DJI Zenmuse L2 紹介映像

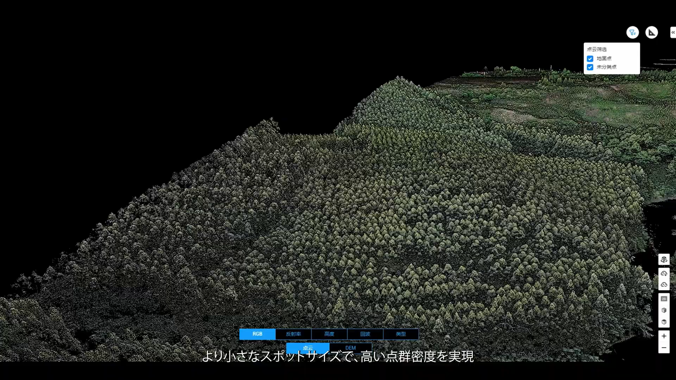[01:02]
with smaller and more focused laser spots, enabling it to penetrate dense vegetation
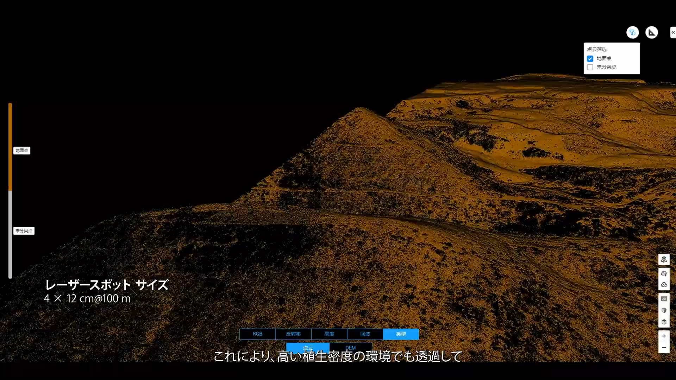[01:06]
and get results with visibly clearer details.
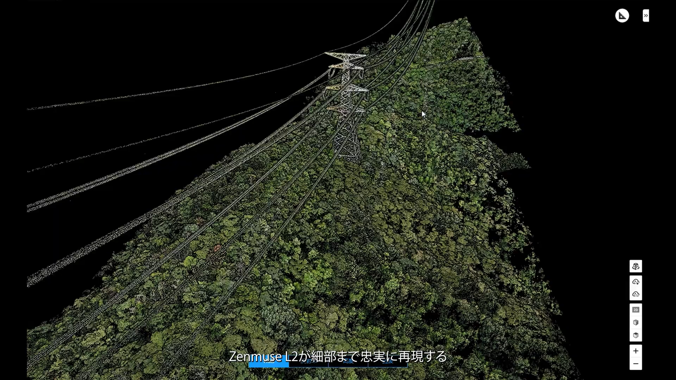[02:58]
Reach new worlds of detailed point cloud data with Zenmuse L2.